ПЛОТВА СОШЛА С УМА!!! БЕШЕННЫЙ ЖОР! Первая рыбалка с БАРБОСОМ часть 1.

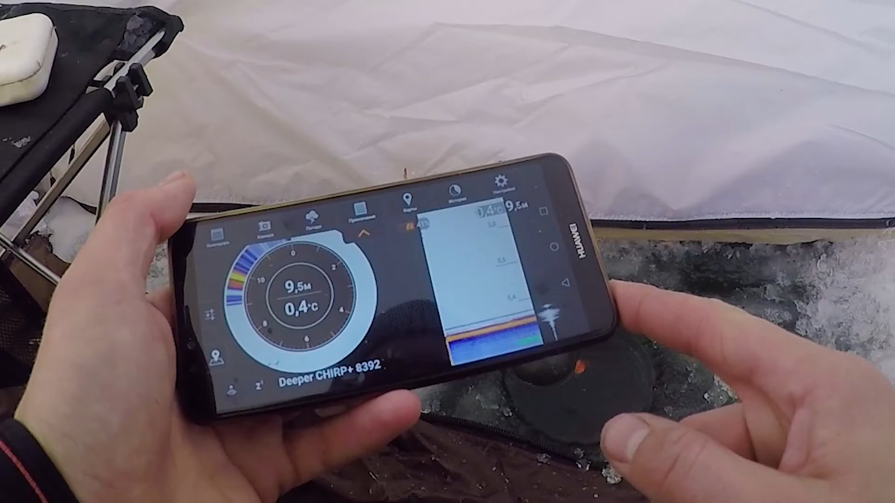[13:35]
On screen: depth 9.5 m, water 0.4°C
Короче, кинул диппер, включил режим подледного улова. Здесь два сектора.
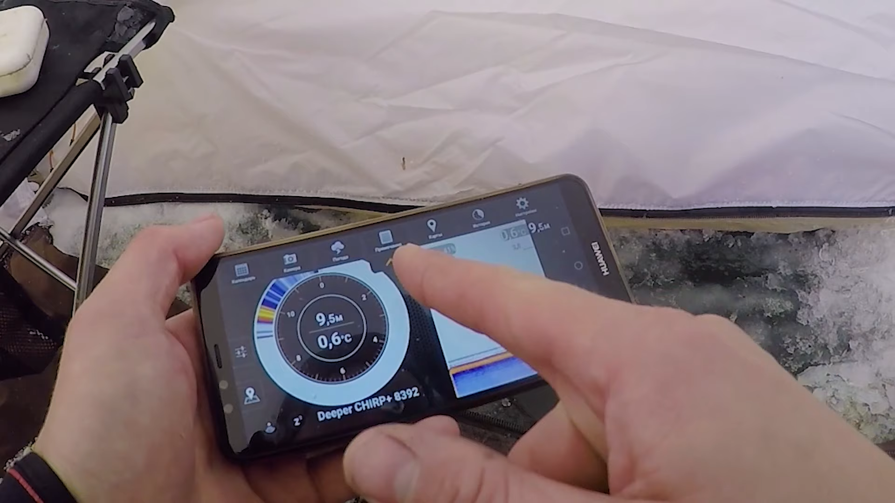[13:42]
On screen: depth 9.5 m, water 0.6°C
Я вот этим практически не пользуюсь, в основном пользуюсь вот этим. Вижу, что на глубине, вот сейчас у нас 9,5 метров, рыба присутствует. Прямо и стоит довольно-таки много. И вверх, вот видите, вот вверх кто-то поднялся, вверх поднимается.
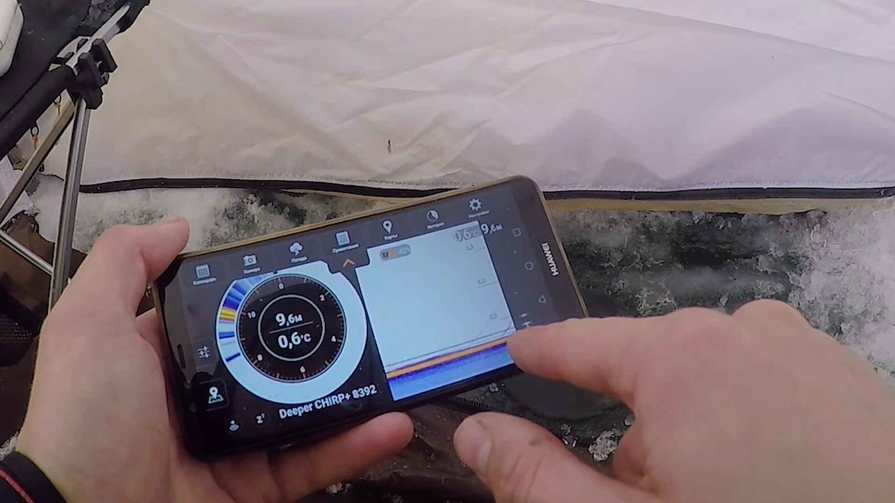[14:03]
On screen: depth 9.6 m, water 0.6°C
Это возможно, пузырь от корма. Вот, а так в толще, смотрите, стоит. То есть рыба собирает корм и поднимает это все на поверхность.
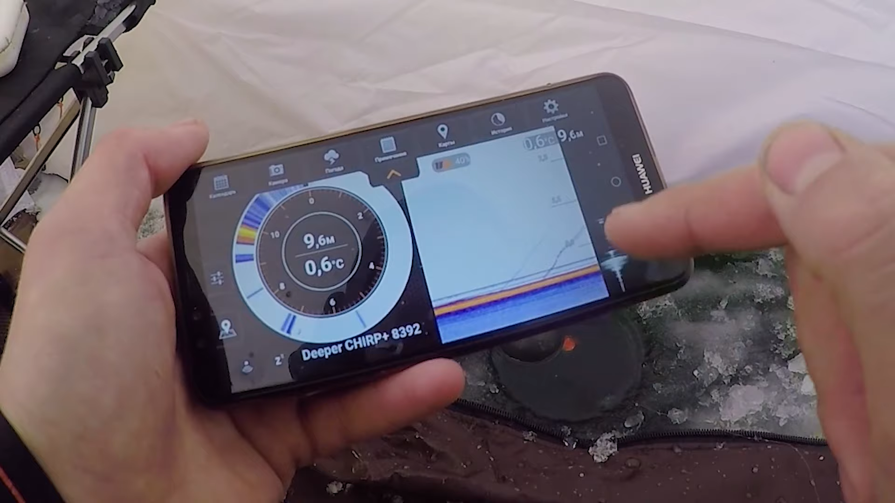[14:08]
On screen: depth 9.6 m, water 0.6°C
Ну, это все в смысле пузыри.
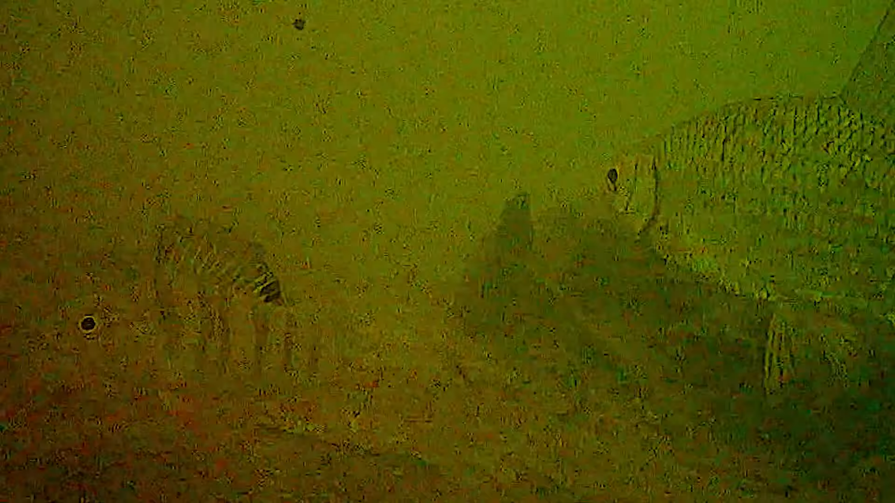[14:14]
Вот, соответственно, рыба есть на дне. Должно клевать. Да, друзья, рыбы много довольно-таки на дне. Вообще, прям нормально.
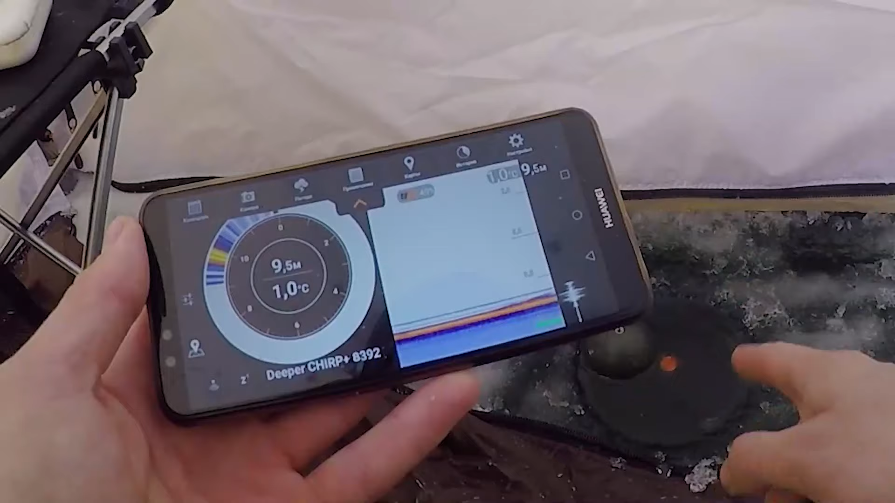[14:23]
On screen: depth 9.5 m, water 1.0°C
И вот первые тычки пошли.
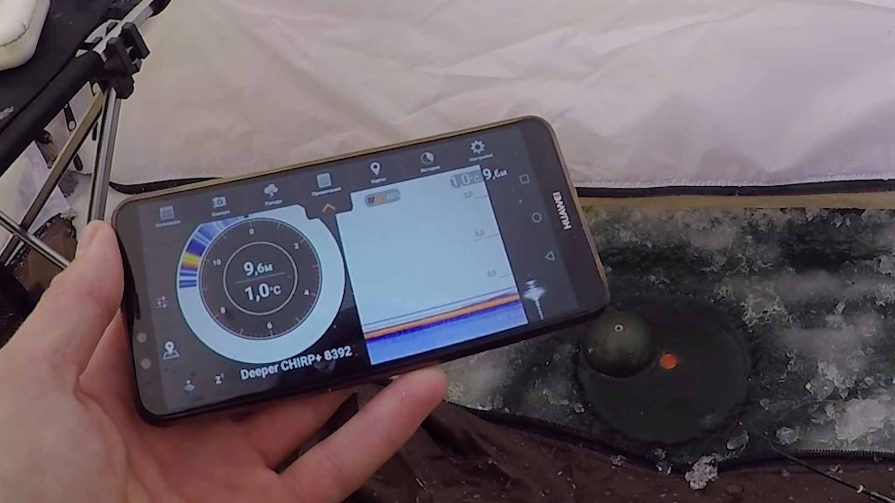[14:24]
On screen: depth 9.6 m, water 1.0°C
Все, рыба есть. И вверх поднимается, и вниз.
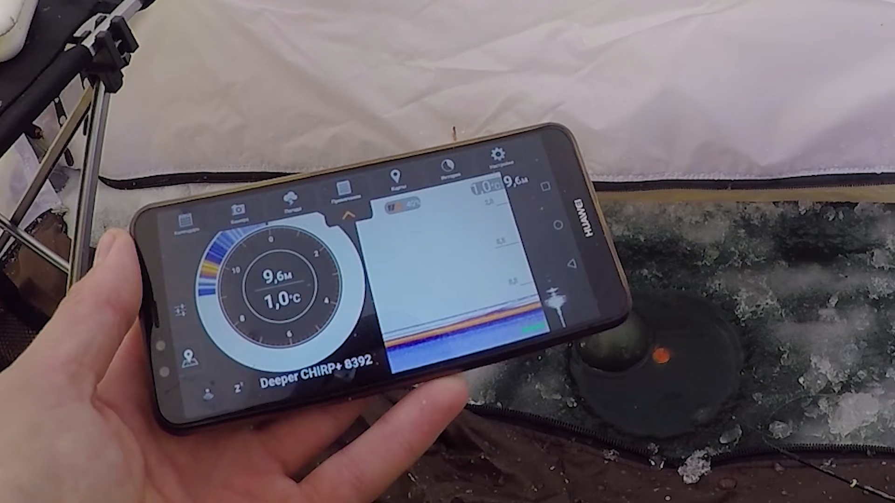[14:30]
On screen: depth 9.6 m, water 1.0°C
Пузырит, муть поднимает. Это очень хорошо. Сейчас попрет, значит. О-о-о.